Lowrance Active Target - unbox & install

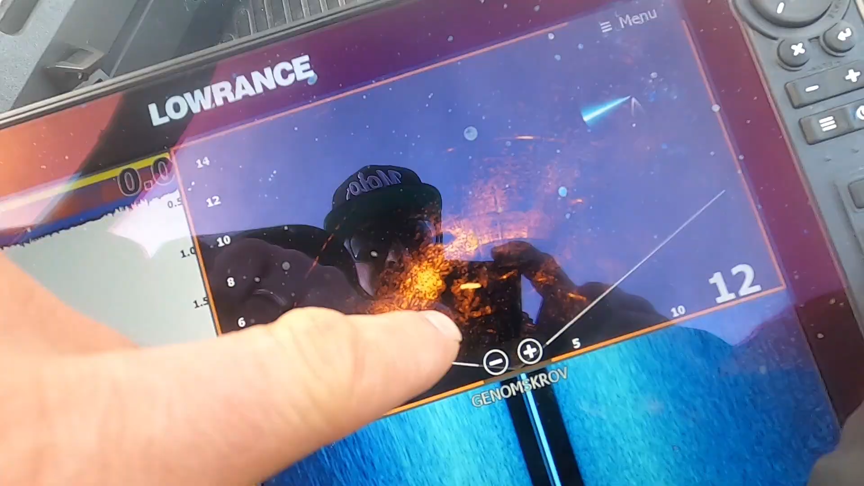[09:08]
sen är det i stort. Det där är en stor jädda. ser ni. Storskugga. Kommer efter mitt bete.
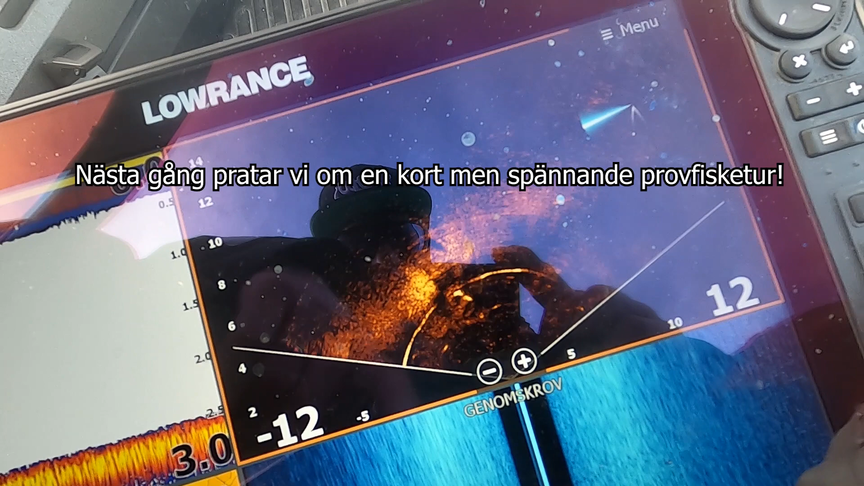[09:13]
sen är det november. Coolt.
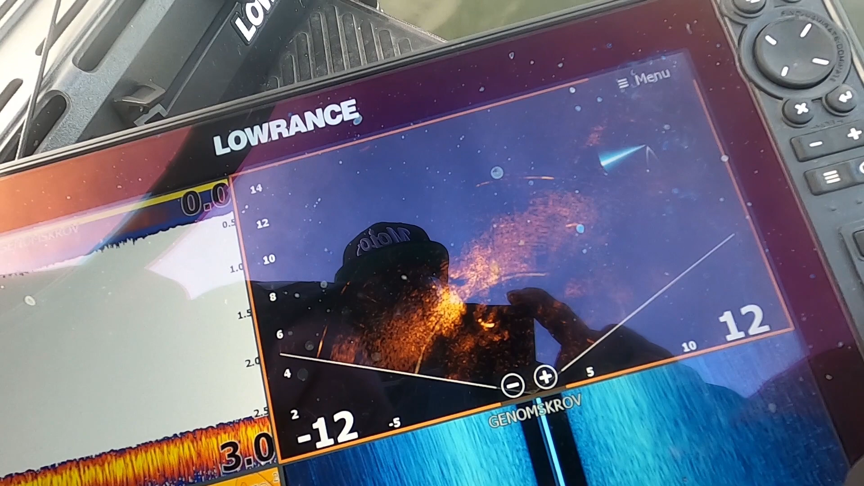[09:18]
Den är simmad, den är simmad iväg, Scout mode